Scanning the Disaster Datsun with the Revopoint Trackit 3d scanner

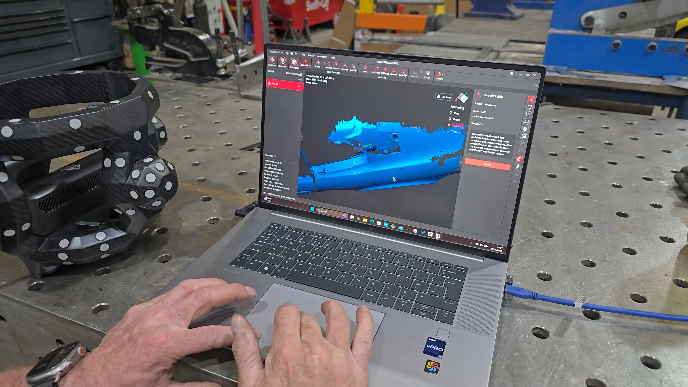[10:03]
That there is where the metal has been folded up. And you can even see the original beading, the creases.
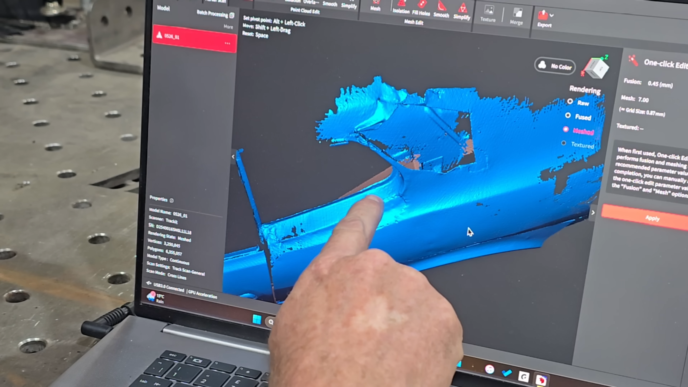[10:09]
That is the really bad repair that's been done on that rear quarter.
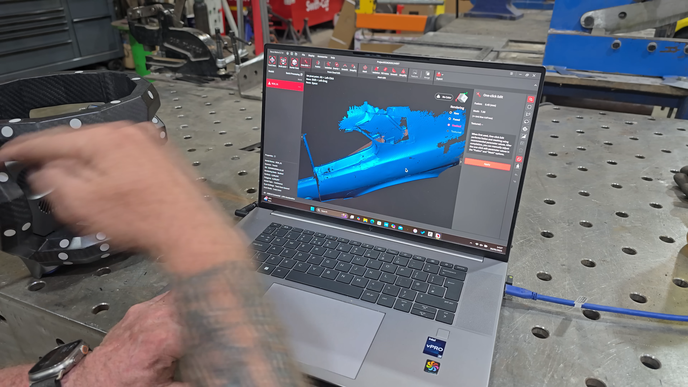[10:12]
And Ryan's welding.
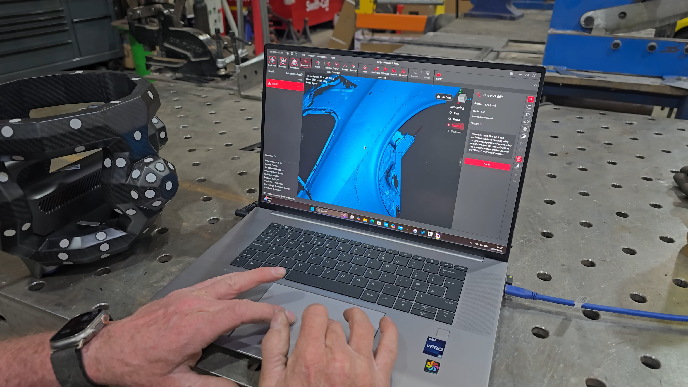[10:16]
Look at that.
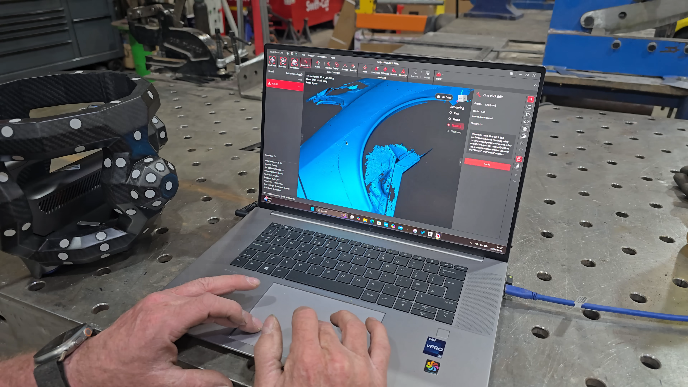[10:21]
You can see every one of these tacks and the structure underneath. That is absolutely superb. Well, you can even see the back of it.
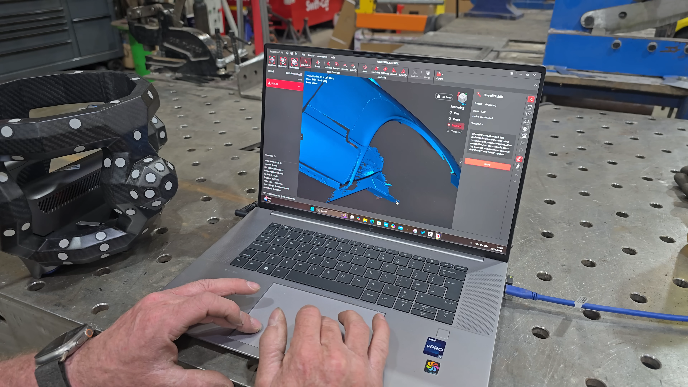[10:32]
And you can even see where the panel isn't even pushed down. It's lifted up.